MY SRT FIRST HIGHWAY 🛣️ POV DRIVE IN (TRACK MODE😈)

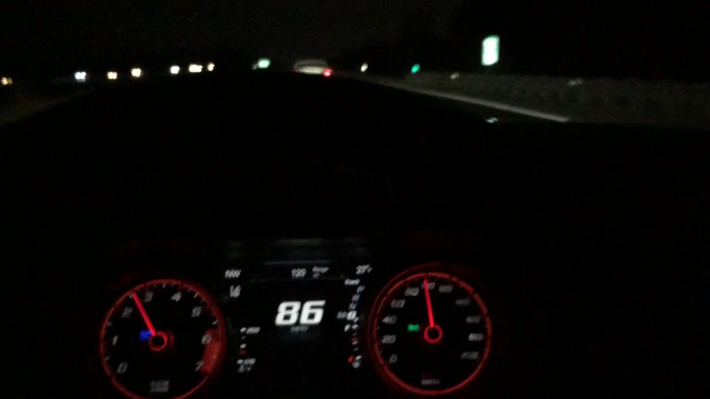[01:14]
I gotta watch my camera and I gotta watch where the fuck I'm going.
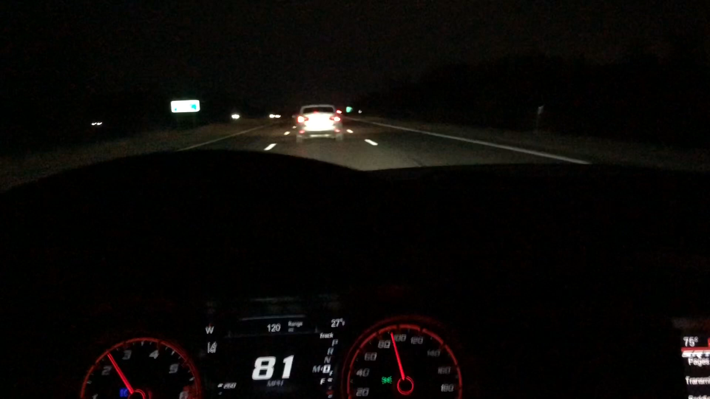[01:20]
You feel me? Hold on. Why we stopping? Why we slowing down up here? Why we slowing down? Bruh. That's how fucking accidents be happening, dude. These fucking trucks up here, dude. God damn. I'm supposed to take the exit any fucking way. Say less, my nigga.
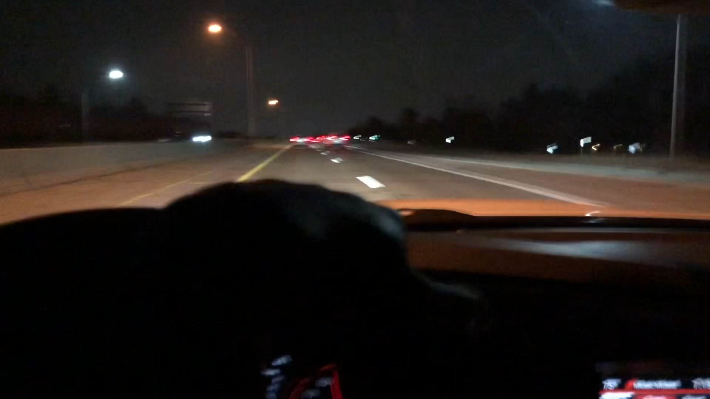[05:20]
Bro, niggas be boosting in lanes that fast. Like, bro, you gotta chill, nigga. Fuck!